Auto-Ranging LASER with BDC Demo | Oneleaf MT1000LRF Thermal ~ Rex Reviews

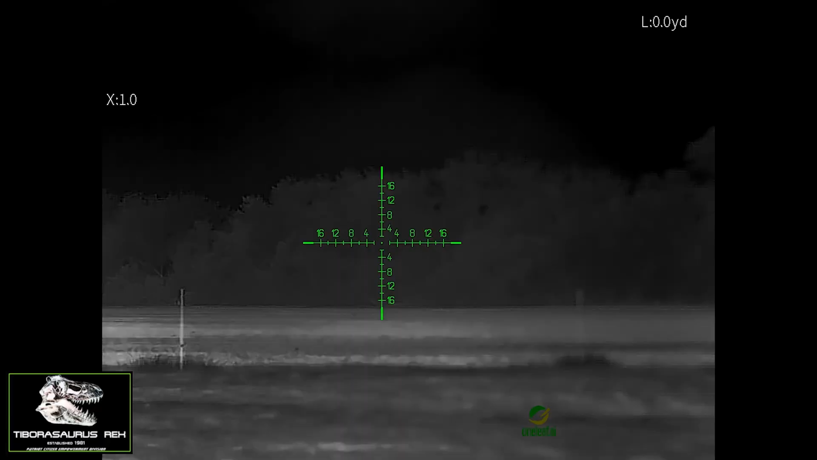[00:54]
i'm reading 7 60.4 in the rain i'm going to pan over a little bit and that's reading off of trees
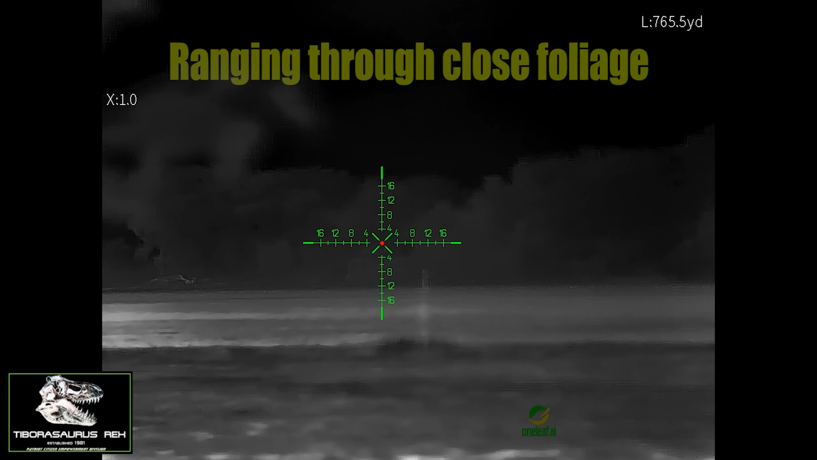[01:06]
i'm gonna try to get a loophole shot here underneath
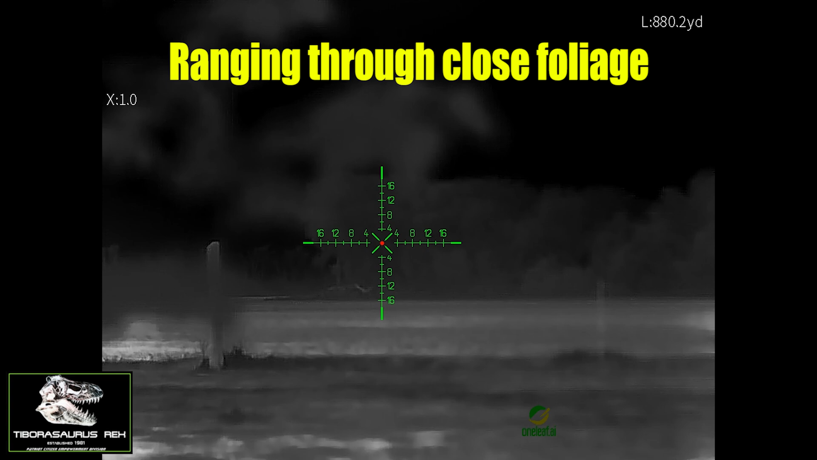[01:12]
some branches we are now at 873 in the rain okay
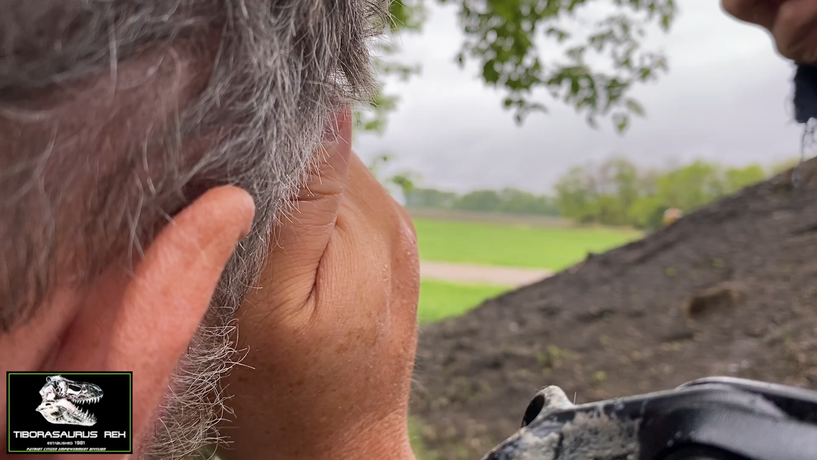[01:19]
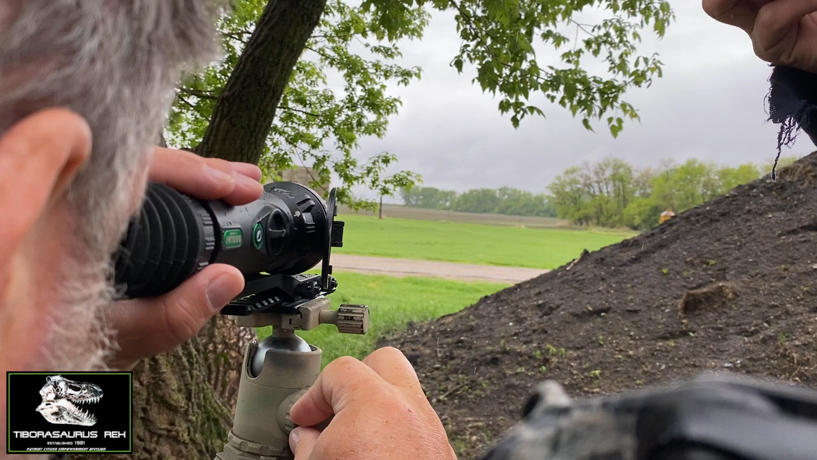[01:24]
and we're going to get a little closer i'm going to get something closer here now when you see i get closer the bdc
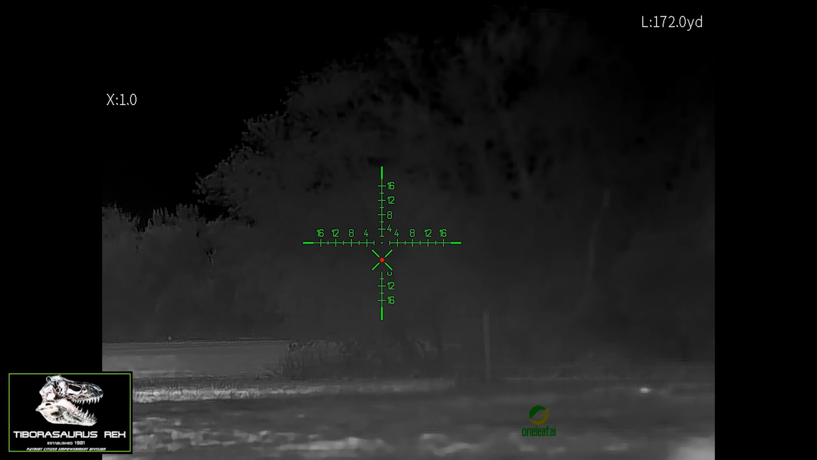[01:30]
automatically kicks in once we're within range this is sighted in for 22 long rifle which uh is you're not going to get past five so let's see if
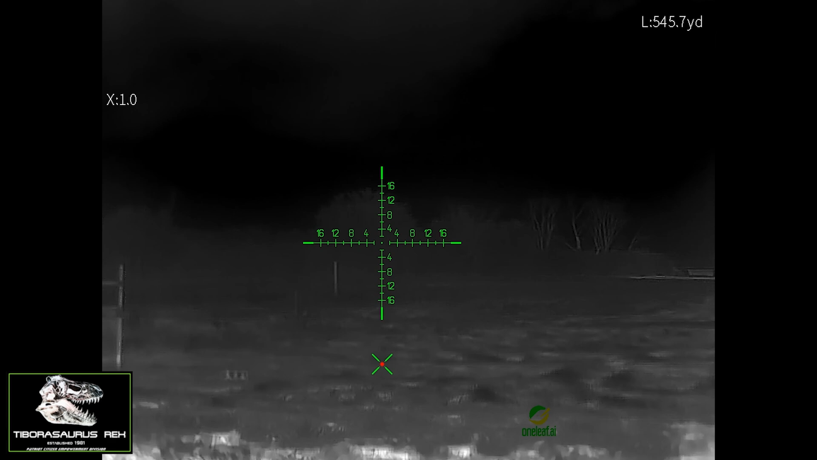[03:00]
some of my steel tree stands here so you can see now i'm lazing the trees out in the field we're at about 5 46 and you can see the bdc reticle has moved all the way down that sucker's actually surprisingly close um we're shooting out at some heated
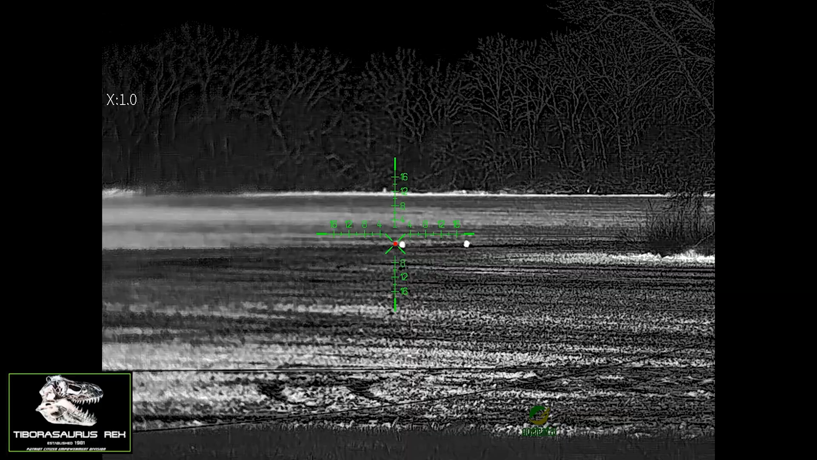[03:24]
cross component so it was doing about what it should if you have a day with no wind we'll try to get some elr 22 and kind of demonstrate that a little more
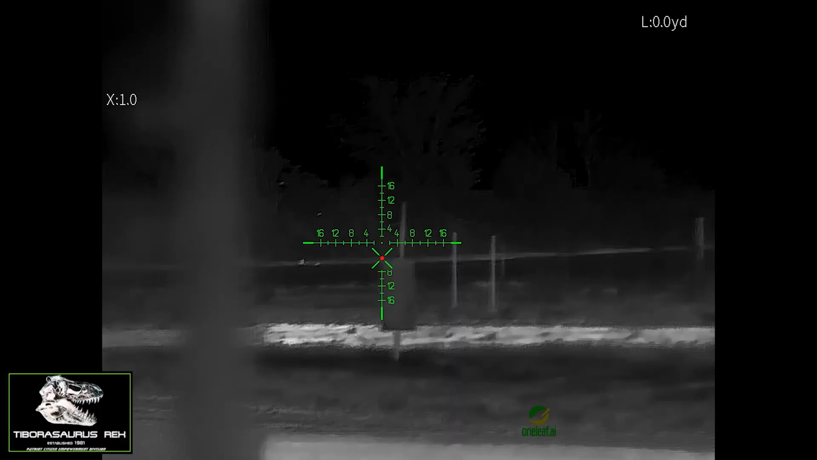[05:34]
active laser range finding and ballistic drop compensation we simply click that again takes a second and watch as we pan out i'm going to get these trees out here watch the bdc reticle continue to drop as we pan out that was a fence post that was close in
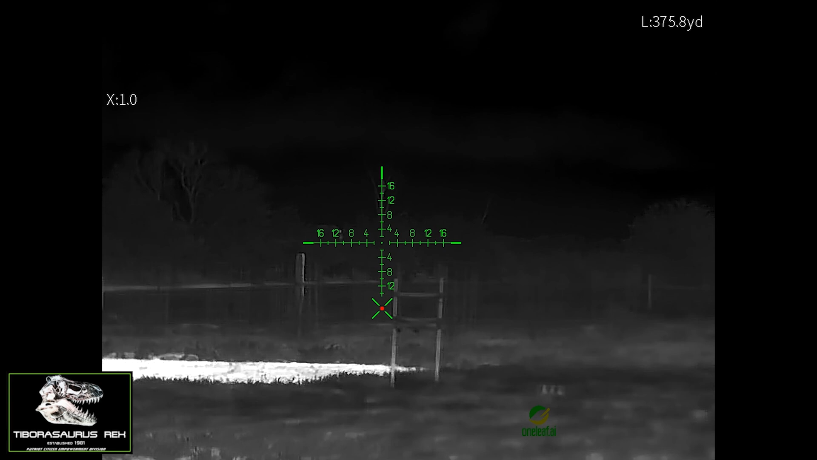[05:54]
so it's dropping that's for 22 long rifle guys okay it's 400 sorry i'm hitting a lot of fence posts that you that you're not seeing because i'm focused beyond it so i'm hitting fence posts 582 602 645 six so right around 645 it starts to drop off the screen to
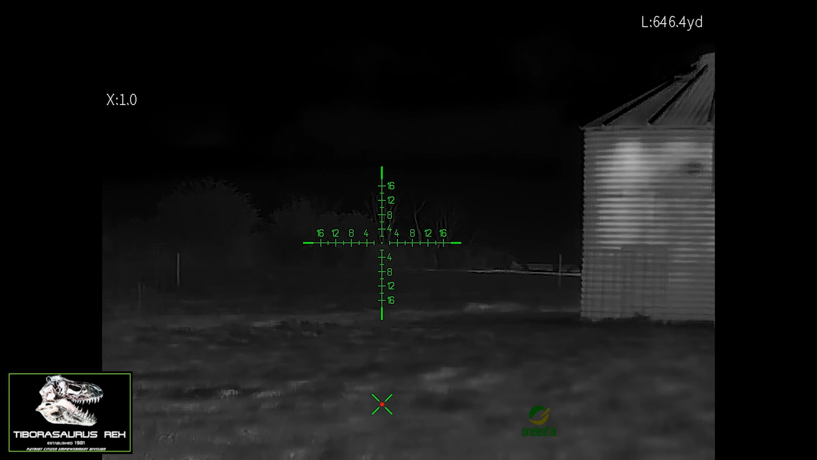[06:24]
where it's not even really safe to engage because you can't see what's in front of the target so it terminates right when the reticle is about that far down on the screen now for larger calibers this is gonna you're gonna be able to see all the way out to the max range of most of your medium calibers
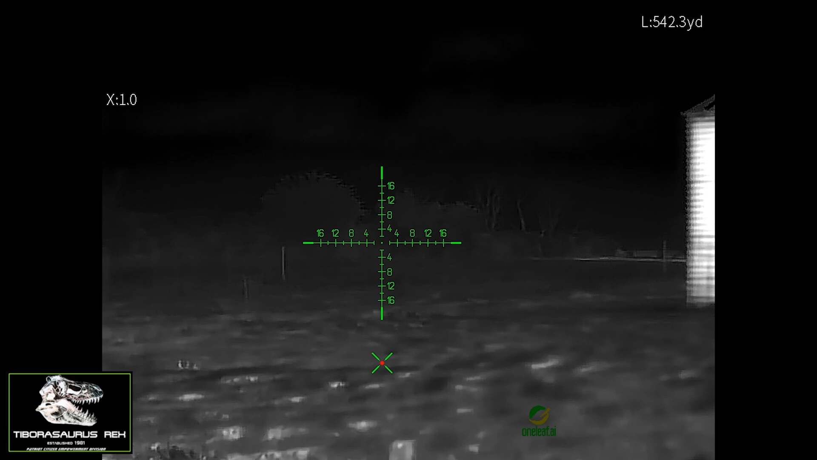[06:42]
the laser works out to about 1300 in good conditions with high reflectivity it can go a little farther but it's raining now and we're seeing out to you know 800 yards
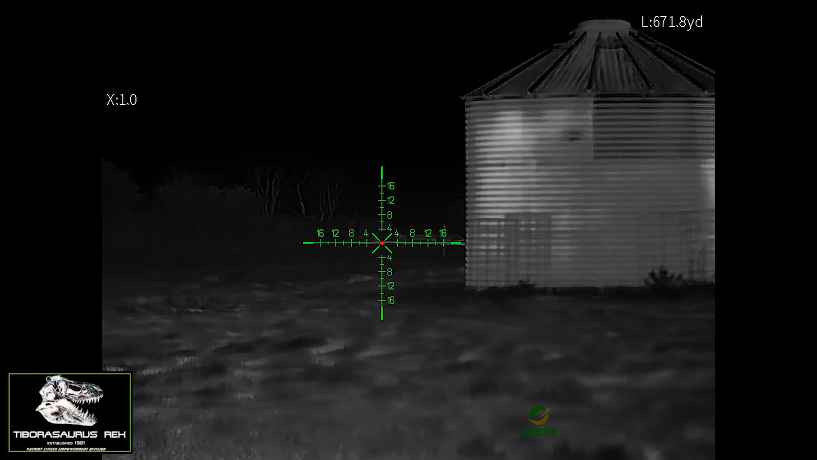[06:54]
on the other side and you can see those are fence posts that i'm periodically digging there